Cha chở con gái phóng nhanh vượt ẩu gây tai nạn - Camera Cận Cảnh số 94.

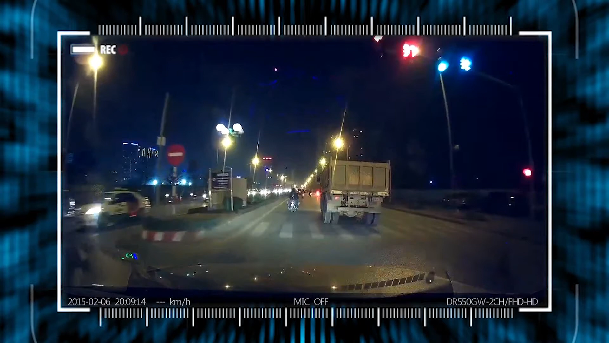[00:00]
Một đoạn đường khá dài, chiếc xe này vẫn lưu thông cố định ở một làng đường. Thế nhưng có một vài điểm bất thường ở chiếc xe tải này. Không biển kiểm soát và đèn tín hiệu bên phải hiện mờ hẳn so với bên còn lại. Đang di chuyển với một tốc độ ổn định, khi gần tới một giao lộ, chiếc xe tải chuyển làng sang trái để tránh loạt xe máy phía trước. Bất ngờ, một chiếc xe máy vượt lên với tốc độ khá nhanh. Và, mặc dù không trực tiếp va chạm vào phía sau của chiếc ô tô tải,
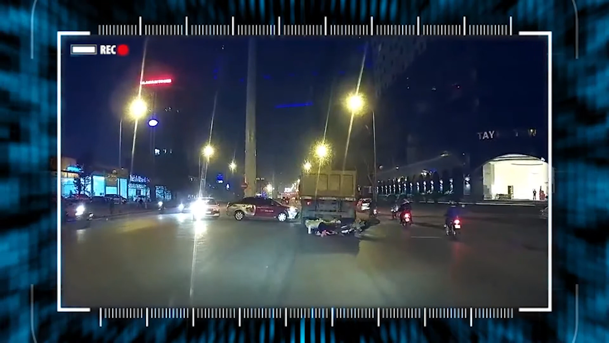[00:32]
thế nhưng cả ba người trên chiếc xe máy vẫn ngã nhào xuống đường, trong đó có một em nhỏ. Đâu là nguyên nhân của vụ tai nạn đáng tiếc này? Xem lại tình huống một lần nữa, chiếc xe tải sau khi chuyển làng sang trái thì đã gặp ngay một chướng ngại vật tại giao lộ. Đó chính là tình huống quay đầu xe của chiếc ô tô màu trắng này. Và để tránh chiếc ô tô, chiếc xe tải buộc phải giảm tốc độ và đánh lái sang phía bên phải.